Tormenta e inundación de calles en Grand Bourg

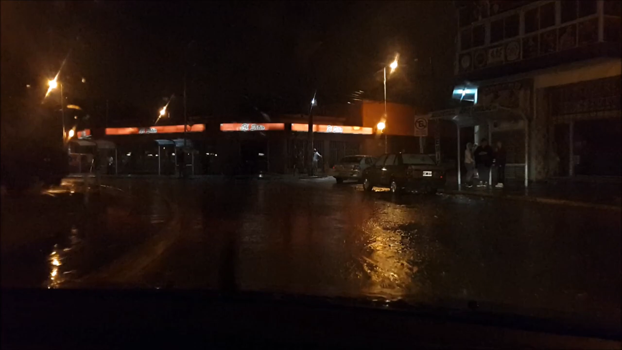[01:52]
Las calles paralelas a las vías del ferrocarril también están totalmente anegadas.